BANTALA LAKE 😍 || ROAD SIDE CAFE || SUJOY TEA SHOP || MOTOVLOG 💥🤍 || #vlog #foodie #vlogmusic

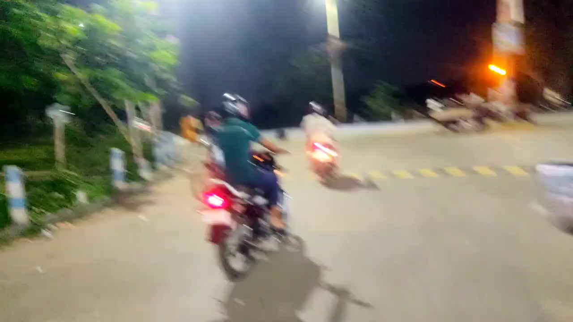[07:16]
দেখতে পাচ্ছ এই চৌবাগা, এখান থেকে মেন রোড, মেন রোডে উঠবো, মেন রোড ধরে এবার বাড়ির দিকে যাওয়া হবে।
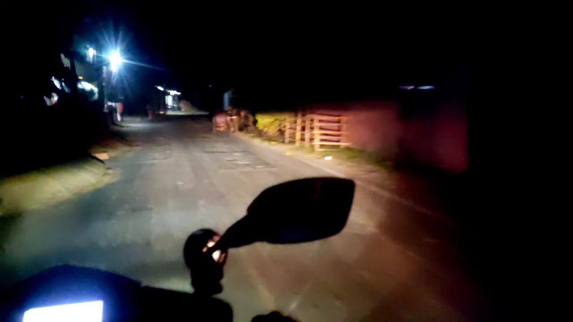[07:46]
গাইস এবার আমাদের বাড়ির রাস্তায় ঢুকছি, মানে ছোট জায়গায় পাড়া, আমাদের বাড়িতে আসি ওই দিকে।